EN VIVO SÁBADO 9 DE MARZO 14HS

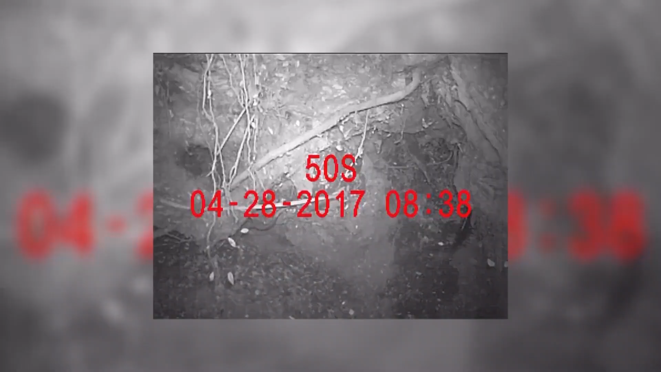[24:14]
Principalmente allá en el lago Nahuel Huapi y otros lagos del parque como Lago Espejo, Lago Correntoso, lagunas, ríos y arroyos, estamos estudiando la dinámica de uso del hábitat del Huillín en diferentes contextos de uso público y de uso antrópico en general.
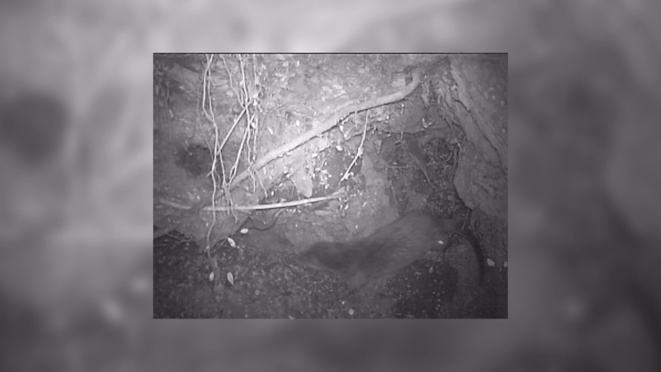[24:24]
Entonces estamos encontrando sitios positivos de Huillín en algunos lugares y cuando encontramos bosteos,
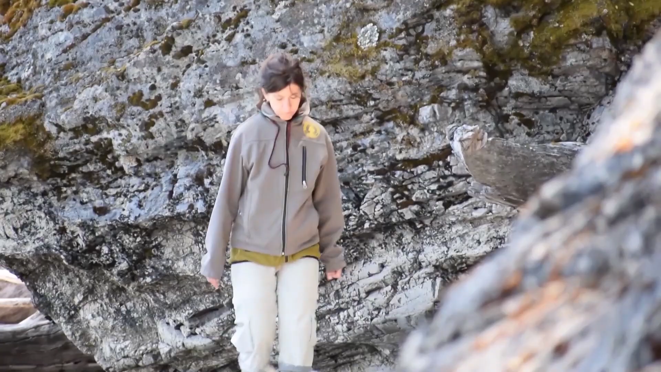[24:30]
signos de actividad de la especie, colocamos cámaras trampa en modo video.
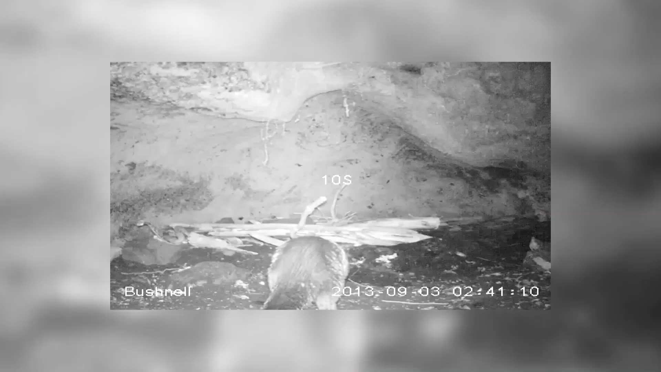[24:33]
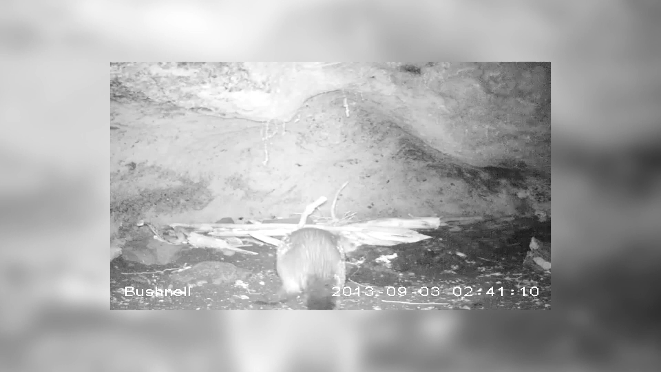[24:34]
Le contaba recién también a Gisela que logramos tener esos videos luego para entender un poco lo que sucede en esos descansaderos de huillines que encontramos.